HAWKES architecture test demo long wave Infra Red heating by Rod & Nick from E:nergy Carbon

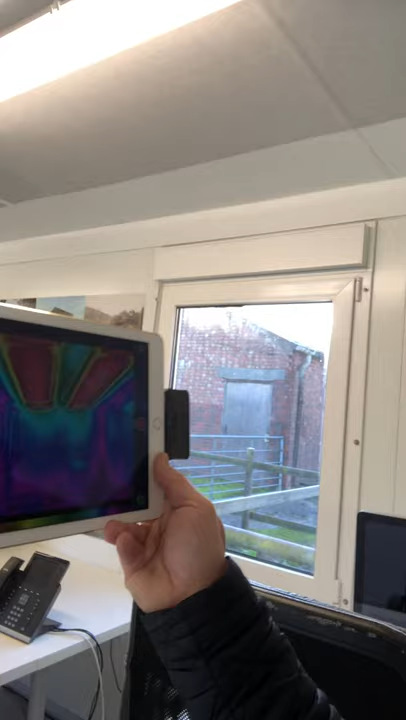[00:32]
general temperature 20 yeah 21 19
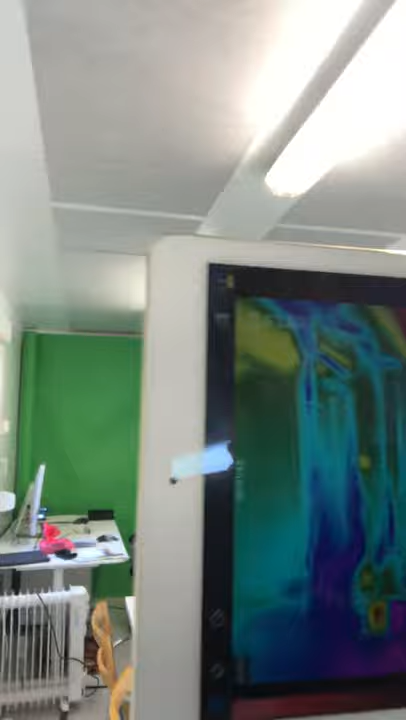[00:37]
and a half to 21 22 degrees look at that and you just got it
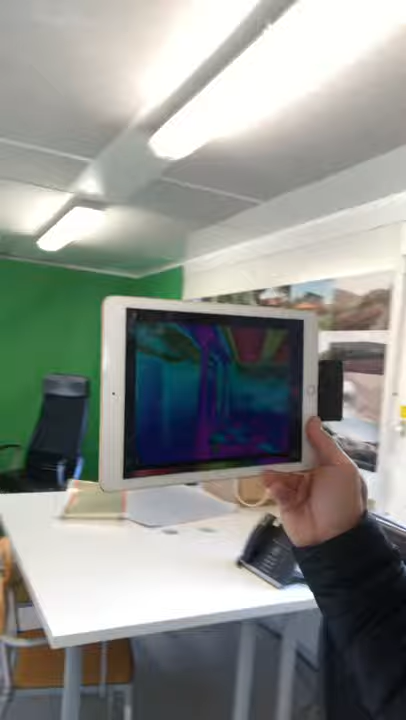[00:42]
feels so nice so comfortable so you can't tell where the heat's coming from but what it's doing see the table see it's heating all the surfaces so it's heating the
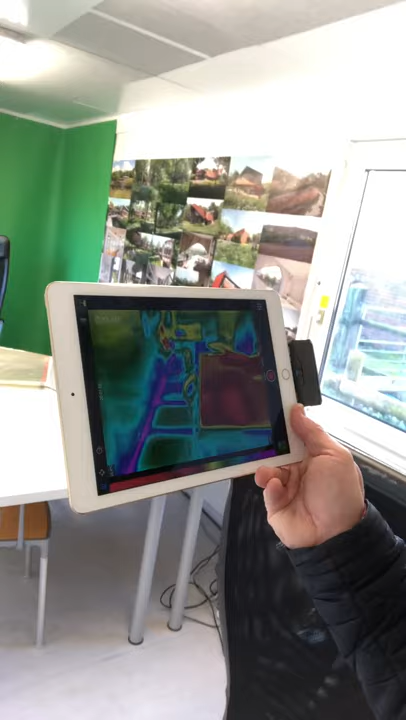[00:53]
table and it's it's sending that heat down onto the floor so you actually see between the the rafters to the floor very cold but actually you've got a lot more heat
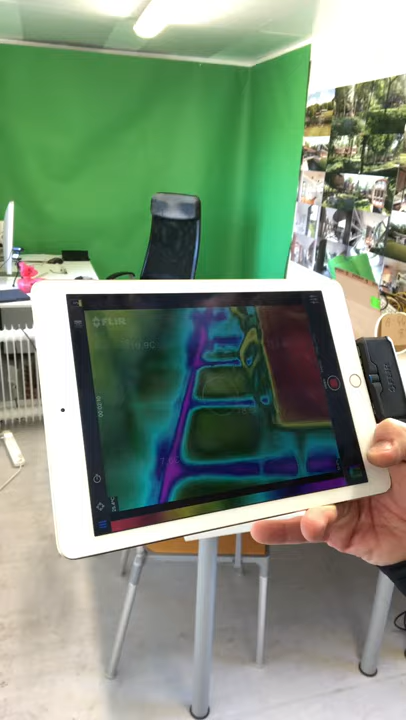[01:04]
in the in the floor panels but it's those infrared rays the long wave infrared rays
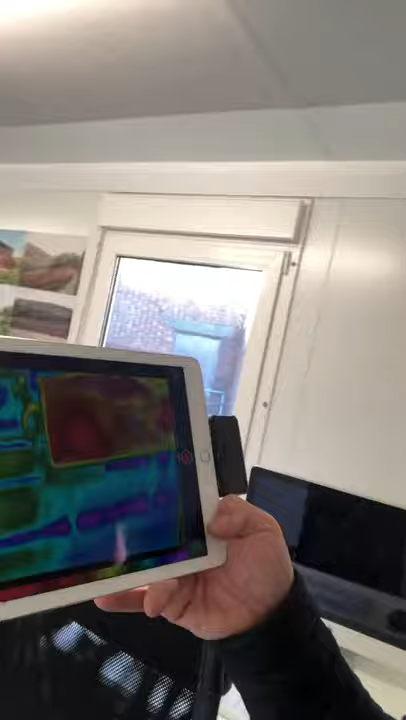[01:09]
send down but you see the table there the tables getting a good amount of heat from the panels
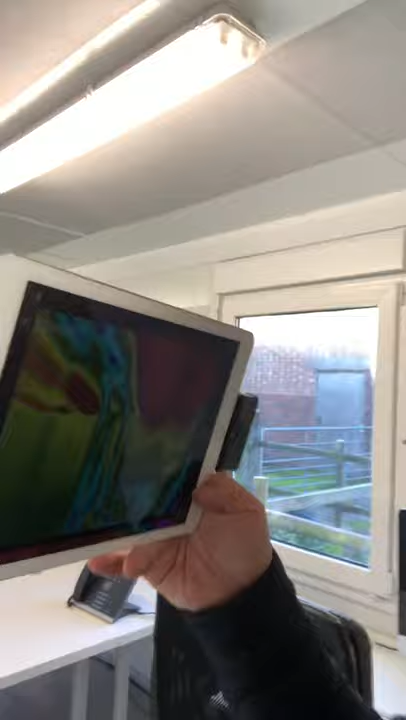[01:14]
up on the roof but this is just awesome it was only fitted last night but we're gonna have you know lots of fun let's look at the cold bridging in the corner container how different this oh sorry you can't see that so I'm